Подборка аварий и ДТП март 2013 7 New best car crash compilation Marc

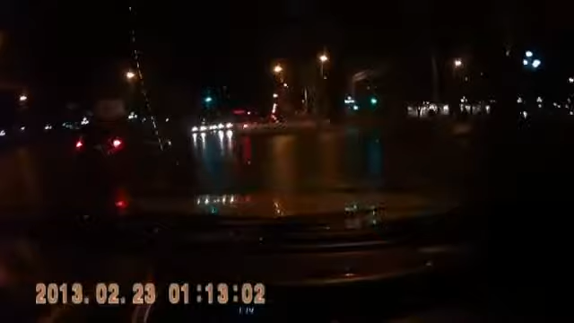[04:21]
Ебать, там урод наоборот, я ебал. Твою мать, ебал. Сейчас нажми? А, Юр, хорошо.
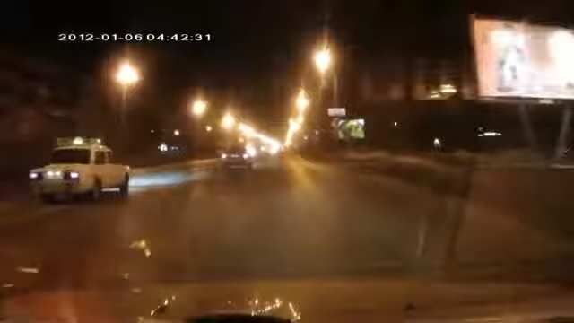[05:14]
ладно, я это как рукастый. Ушел от удара, я бы не успел тормозить его. Не успел. Прям руки выдернуть нахер этому уроду сейчас. А что, был-то у него? Нихера. Кто это был-то?